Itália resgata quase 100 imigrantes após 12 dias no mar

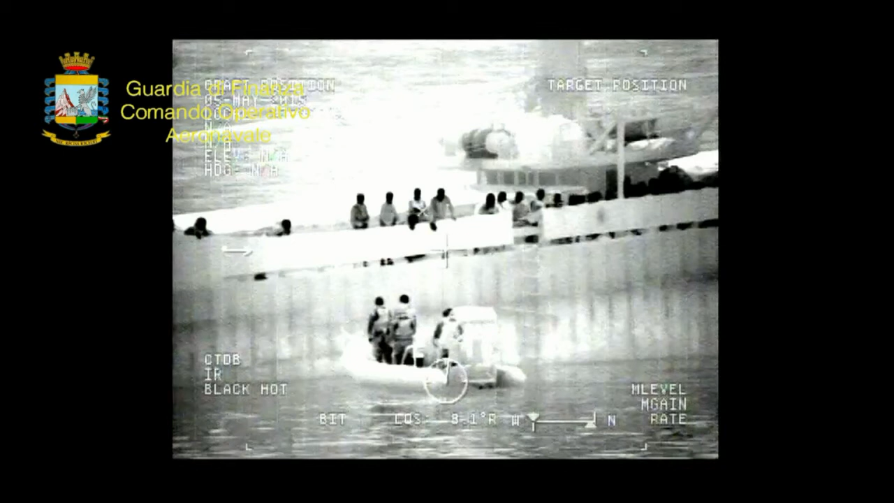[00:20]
98 pessoas estavam a bordo. O barco transportava 35 mulheres, três delas grávidas. Os imigrantes contaram que dos 12 dias no mar, os últimos dois foram à deriva sem comida e água.